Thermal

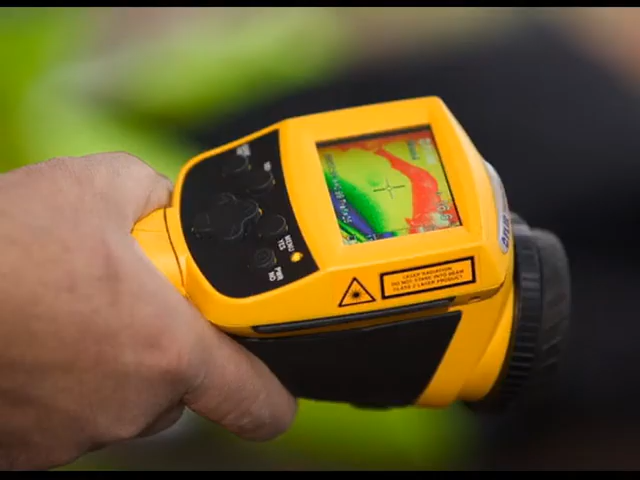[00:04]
Like a lot of the other paranormal groups out there, Modern Age Paranormal has experimented heavily with thermal imaging cameras, like the one that you see here. Over the course of using these cameras on actual investigations, though, we've noticed a few problems. First of all, most of the thermal imaging cameras on the market aren't designed to record video. This is kind of a problem if you want to record events in real time as they happen.
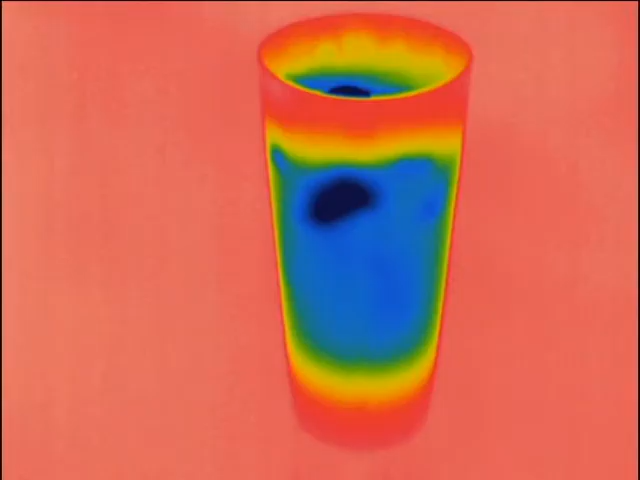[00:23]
Another problem that we've found with most of the thermal imaging cameras on the market is that the images they produce are really bright-colored and almost psychedelic, like the ones you see here.
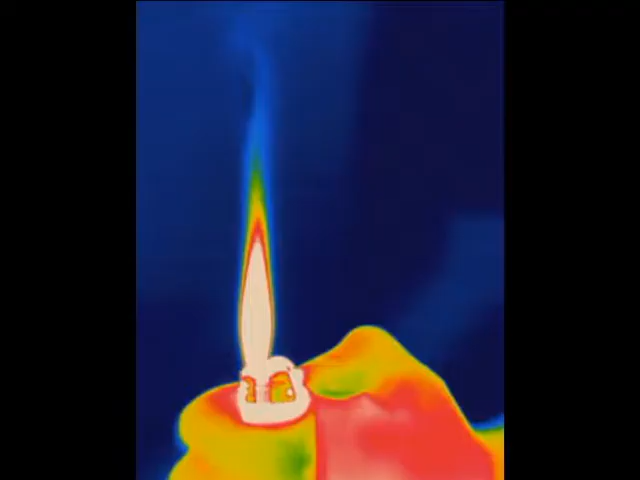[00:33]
And the reason why this is a problem is because it makes it easy to miss subtle variations that you otherwise would have caught. We've also found that these types of cameras have really bright screens,
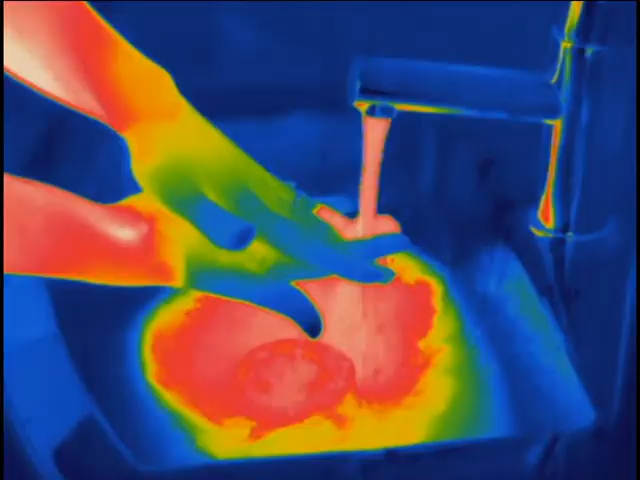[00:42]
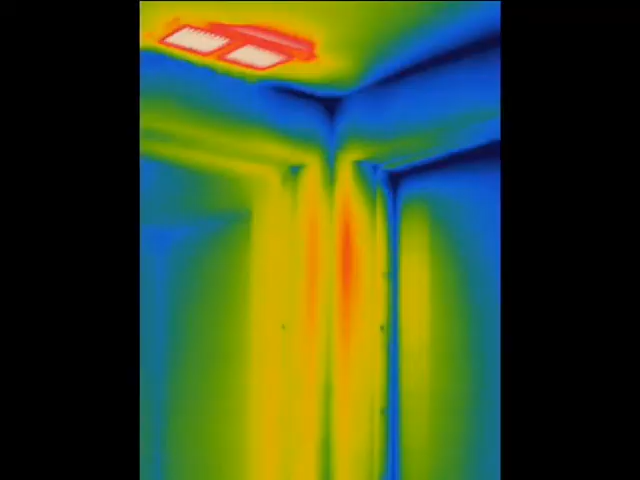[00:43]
and sometimes the screens are so bright that they can be blinding when you're investigating in the dark. As a way of getting around some of these problems, Modern Age Paranormal has created our own thermal imaging camera, and we want to take this opportunity to give you a demo of it.
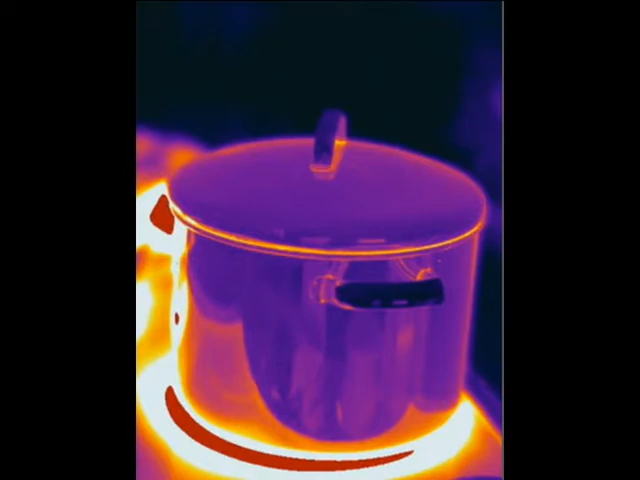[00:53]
What you're looking at right now is my front yard after a recent snow. As you can see, most of the snow has melted, but there are still a few patches here and there.
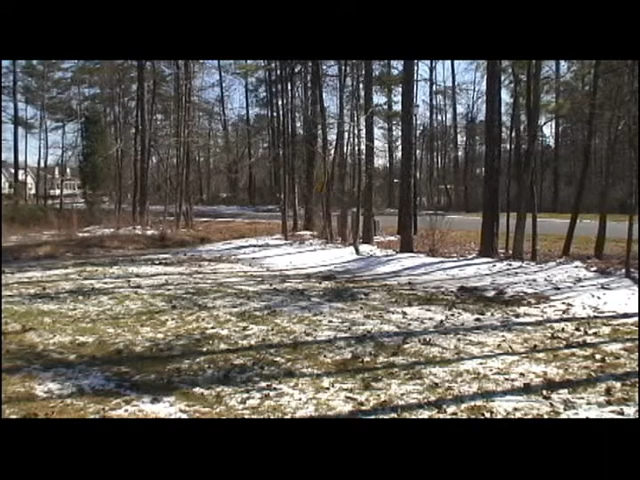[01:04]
Now let me switch over to the thermal imaging camera and show you what this looks like. As you can see, the output from our thermal imaging camera is in black and white,
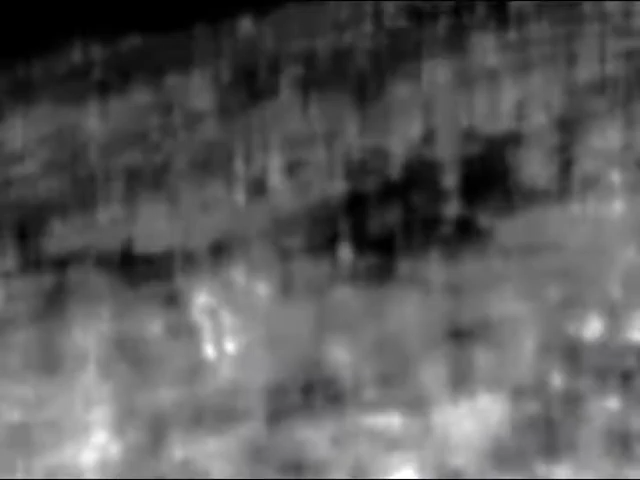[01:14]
so the picture looks more like what you would get from a true video camera as opposed to a computer-rendered psychedelic image.
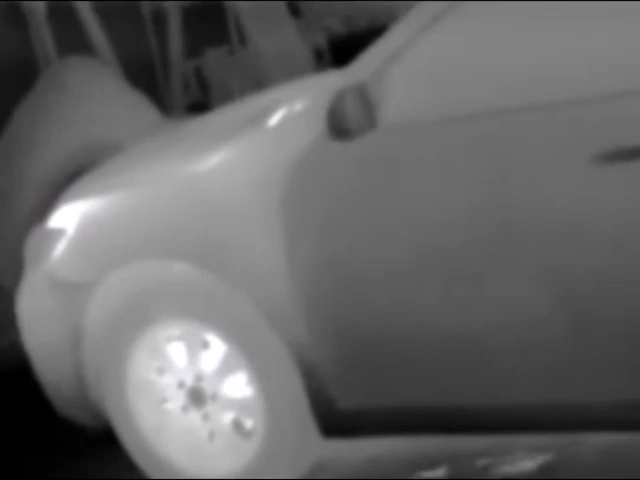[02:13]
This is something that we never would have seen without a thermal imaging camera. As you've seen, thermal imaging cameras record heat, not light. And one of the interesting things about this is that sometimes objects leave heat behind.
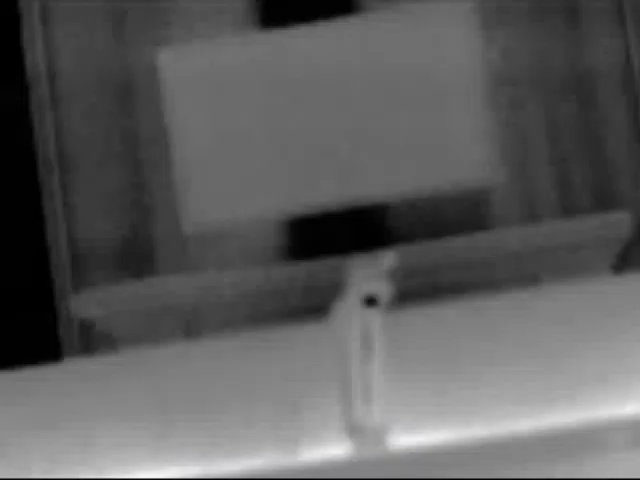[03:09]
Normally, there's nothing too exciting about turning on a kitchen sink, but watch what happens when I film it with the thermal imaging camera.
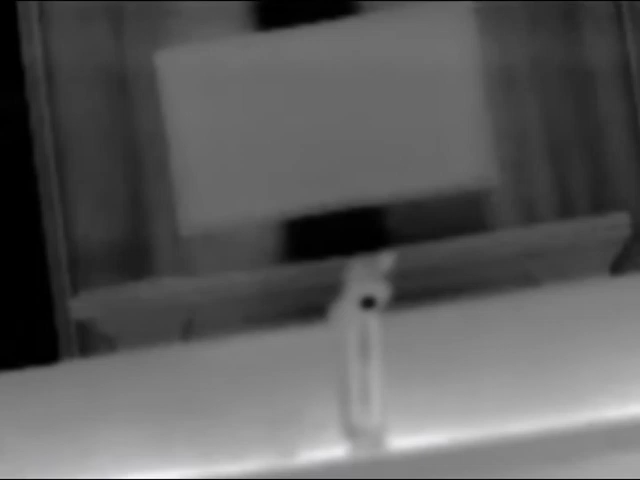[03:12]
The water appears to be black because it's cold. Now, I switch over to hot water, and you'll see the water go from black to white because of the hot water coming out of the faucet. After a few seconds, I switch back to cold water, and you'll see the water turn black again.